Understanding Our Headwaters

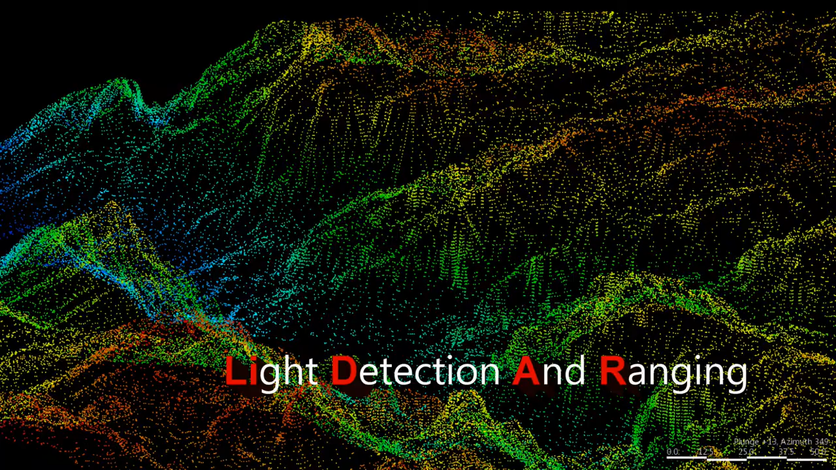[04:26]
My research is really interdisciplinary in that it combines remote sensing,